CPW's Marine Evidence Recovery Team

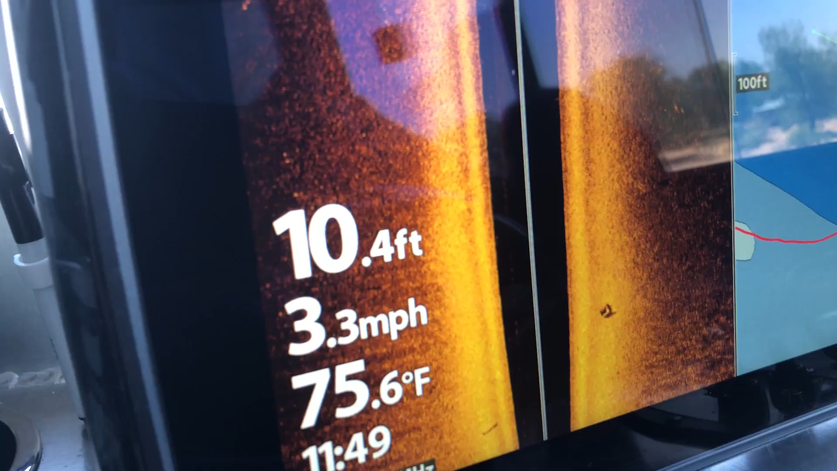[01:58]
On screen: depth 10.4 ft, water 75.6°F, speed 3.3 mph
Your eyes are blindfolded because you really can't see, and the marine environment is always constantly changing.
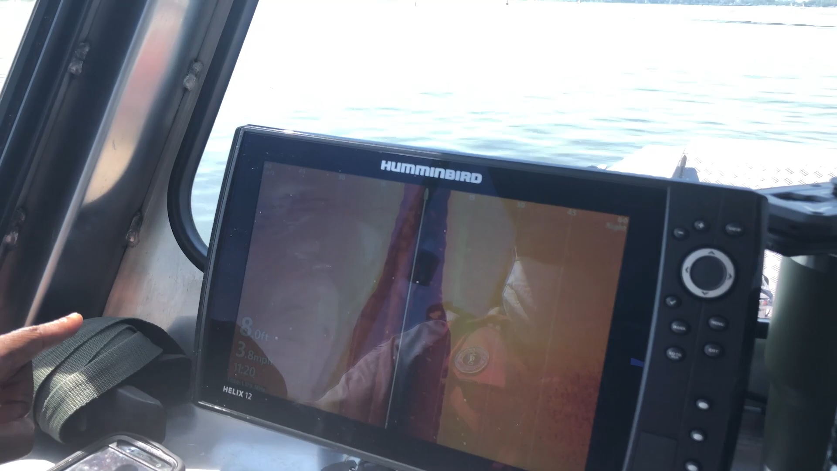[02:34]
So we're looking for any abnormalities or anything that stands out here
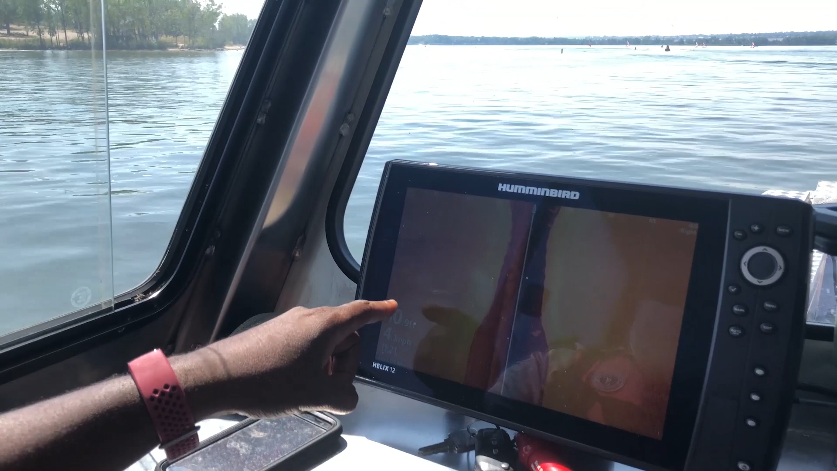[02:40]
and into the scale of whatever we're looking for. What's important about running tracks is right here. You'll see kind of this black column that we call it. We call it a water column. Okay. And that's pretty much dead space because the beam is going down and then out. So that's why we have to run our tracks. So if you look at our Humminbird right now, we're shooting 60 feet left and right of the boat, but we're missing this gap.
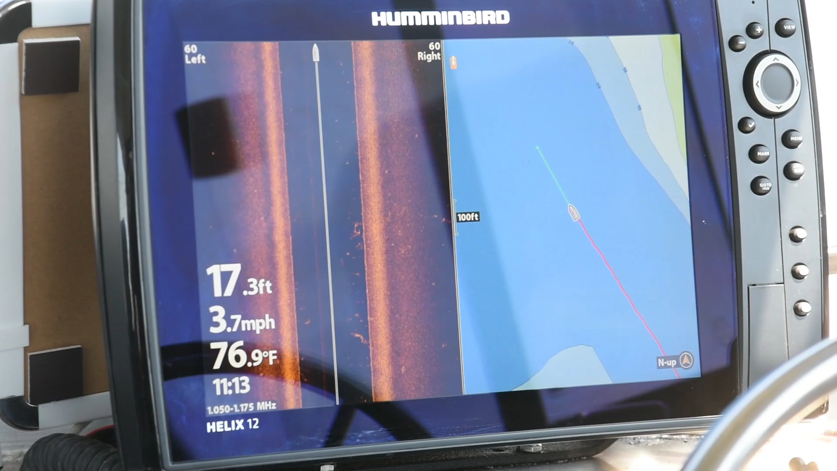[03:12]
On screen: depth 17.3 ft, water 76.9°F, speed 3.7 mph
So we'll run this line, and then if we have a good search pattern and a good search area from, like, this buoy to that buoy, we'll extend our search area by probably 100 to 200 yards, and then we just run straight lines.
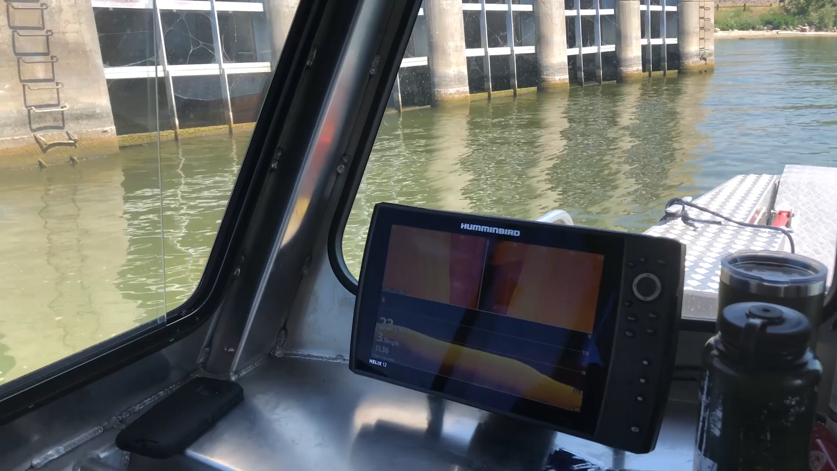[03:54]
We should see on the left side. There it is.
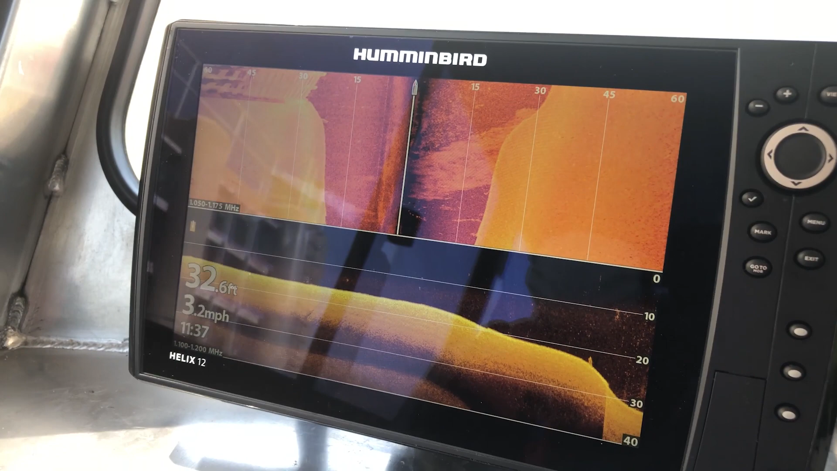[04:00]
On screen: depth 32.6 ft, speed 3.2 mph
You can see the grids on the left, top left.
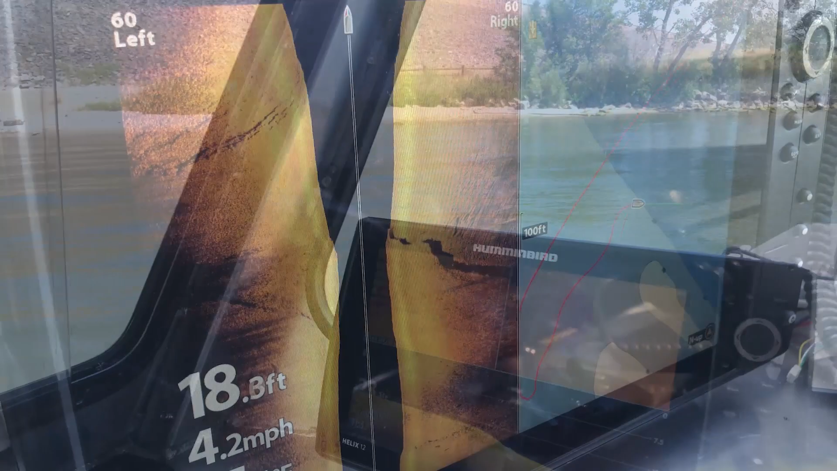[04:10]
On screen: speed 4.2 mph
Isn't that crazy? You can see that drop-off area got deep right there. How deep are we?
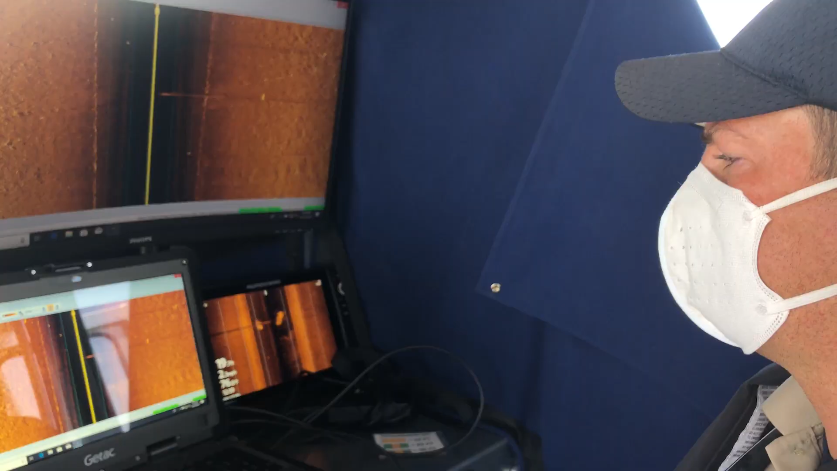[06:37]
our hummingbirds are pretty good, 40 feet and in,
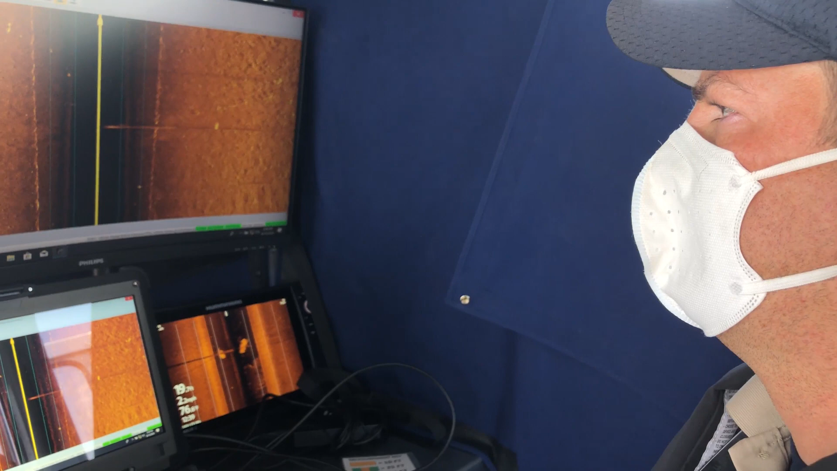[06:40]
but once we start reaching that 40 to 45 foot mark, that hummingbird isn't strong enough to get us really good returns to the bottom.
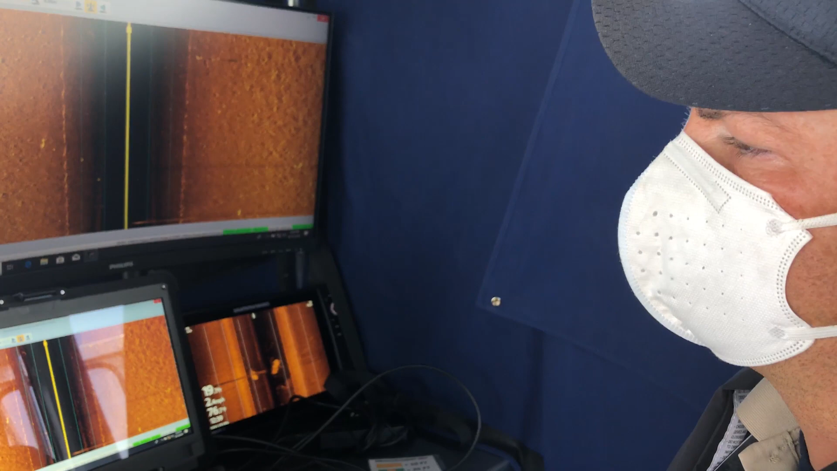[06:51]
So that's why we use this towfish, this towfish has the capability of scanning up to 300 feet, even thousands of feet, but we can scan the deepest reservoir lake in Colorado with this towfish.
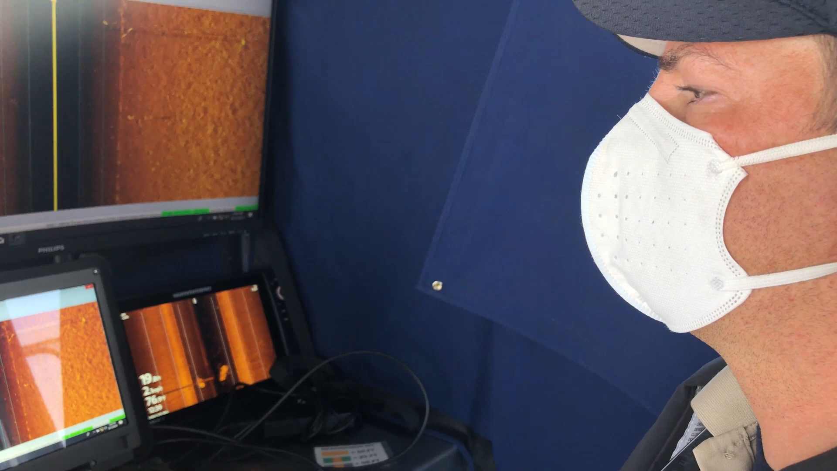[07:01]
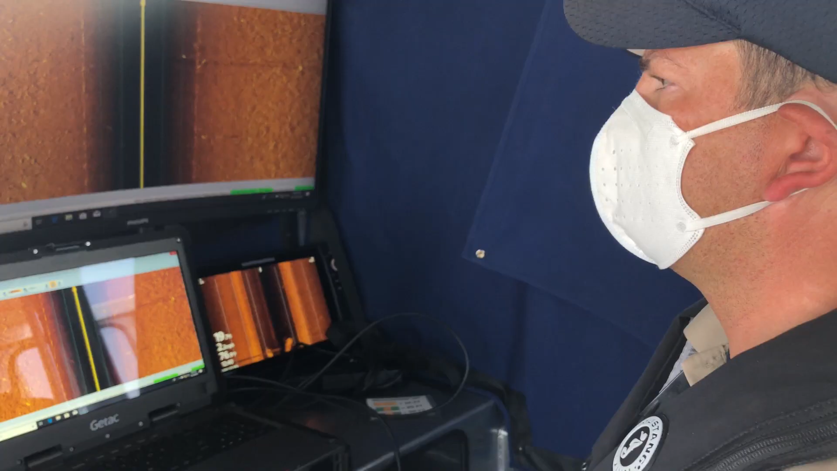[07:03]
And it allows us to get really good defined images.
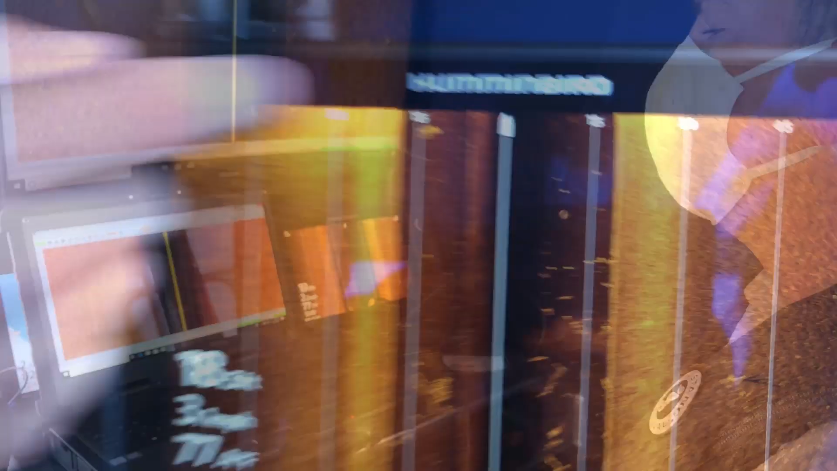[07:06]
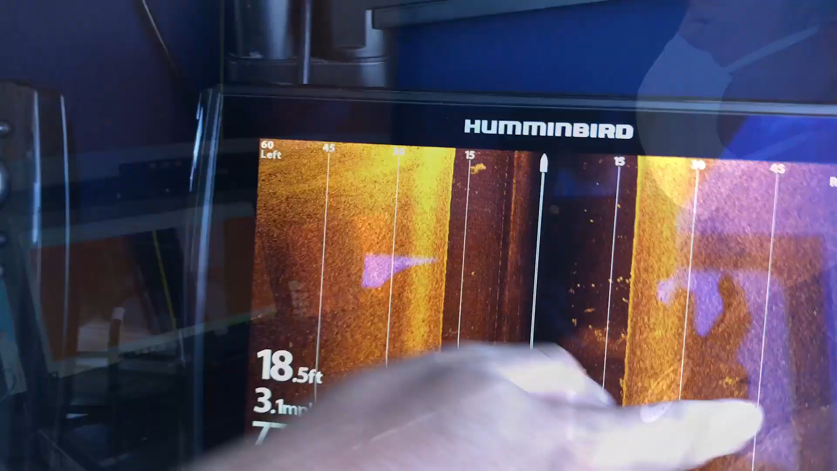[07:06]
On screen: depth 18.5 ft
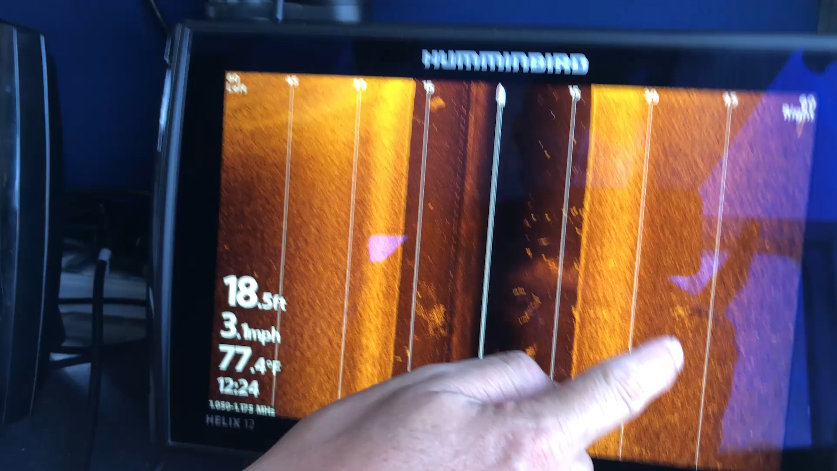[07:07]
On screen: depth 18.5 ft, water 77.4°F, speed 3.1 mph
Those are kind of the images that we'll get, but you can see the shadow, and that's what gives it away.
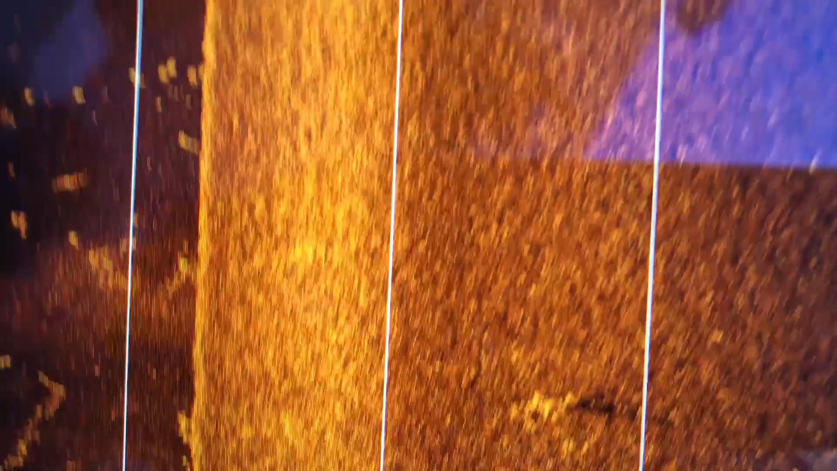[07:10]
Look at the shadow.
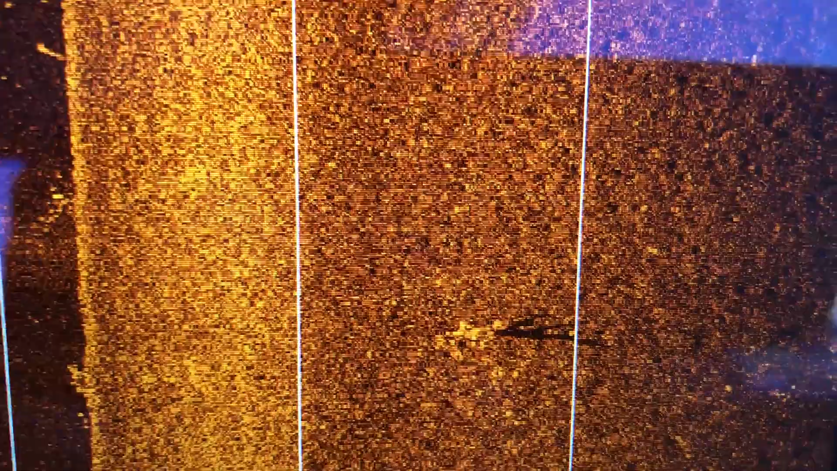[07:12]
See, I marked it over here.
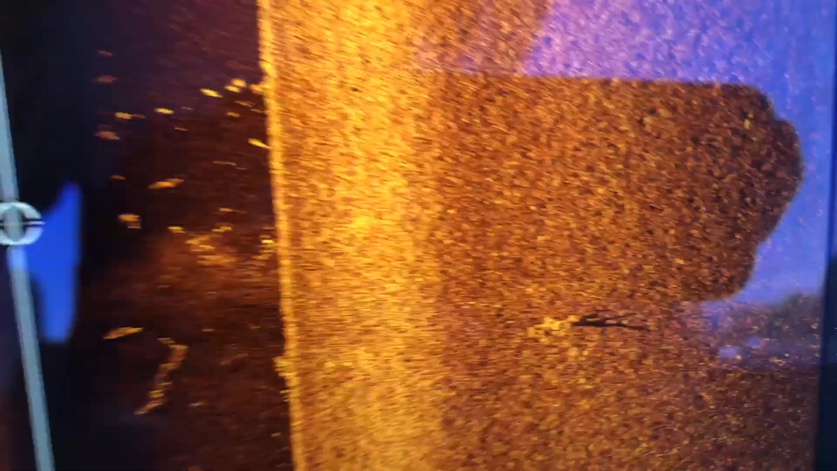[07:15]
You know, then it popped up, that's cool to see it.
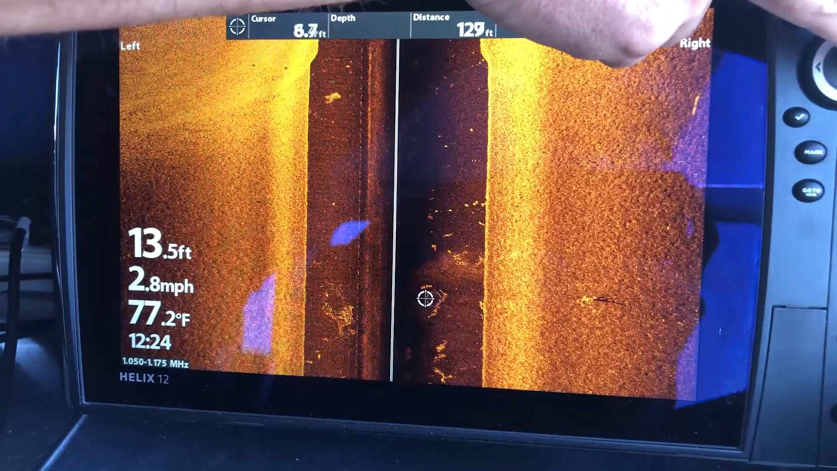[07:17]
On screen: depth 13.5 ft, water 77.2°F, speed 2.8 mph
Does it pop up then? 1.25?
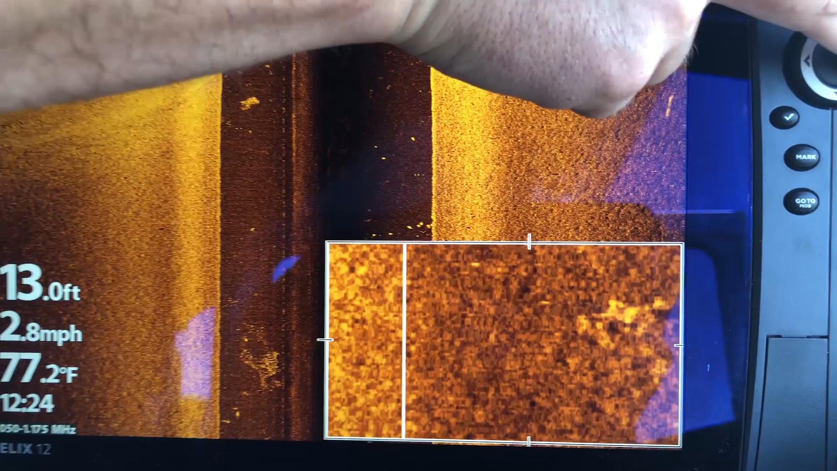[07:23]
On screen: depth 13.0 ft, water 77.2°F
My boat is now passing.